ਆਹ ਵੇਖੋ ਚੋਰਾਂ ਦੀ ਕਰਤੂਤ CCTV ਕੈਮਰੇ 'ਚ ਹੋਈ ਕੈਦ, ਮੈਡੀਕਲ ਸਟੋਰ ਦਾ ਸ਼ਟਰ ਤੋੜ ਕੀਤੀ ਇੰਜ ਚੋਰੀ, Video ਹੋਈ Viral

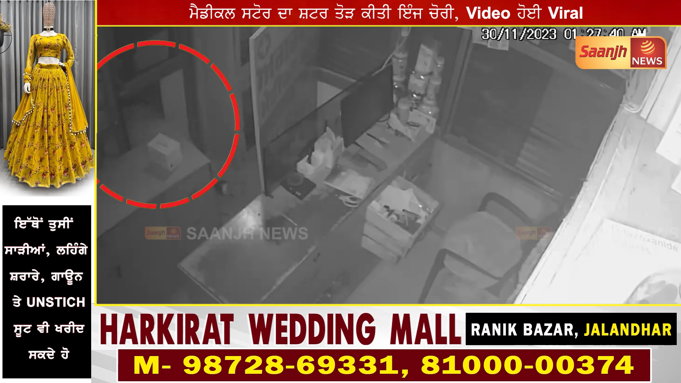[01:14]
फूटेज अनुसाइच डेड को वजे करीब दो नोजवान मोडसाइकल दे दुकान दे अंदर दाखिल हुई जिस तो बाद अस्या जा रहा है कि कुझ ही मिंटा विचे शेटर तोड़